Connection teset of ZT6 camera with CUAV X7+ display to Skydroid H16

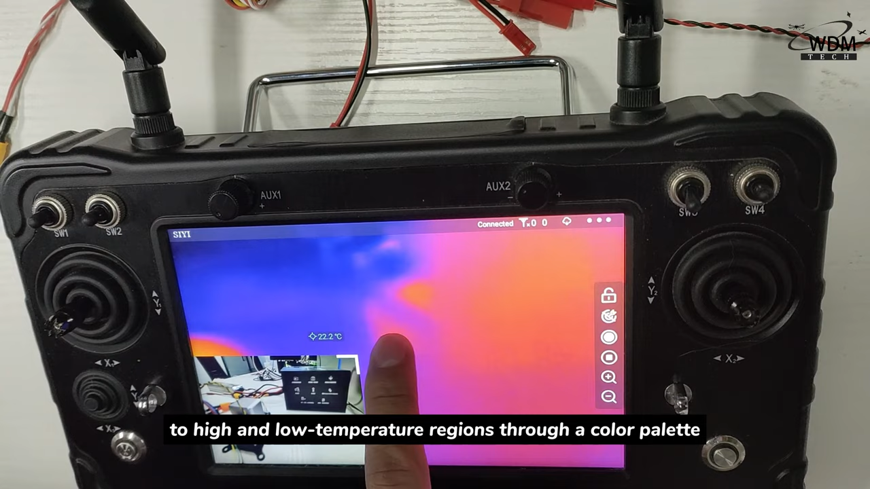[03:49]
temperature ridges through a color palette for more intuitive representation of this data in different scenarios.
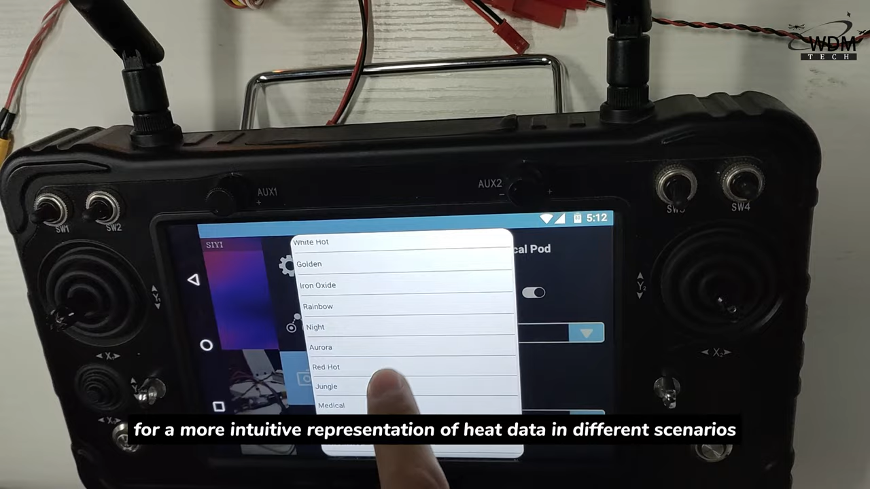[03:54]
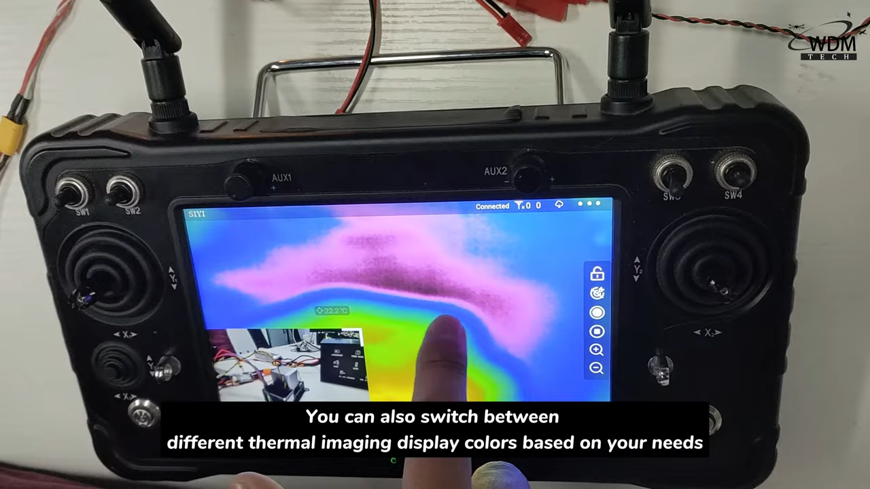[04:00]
You can also switch between different thermal imaging display colors based on your needs.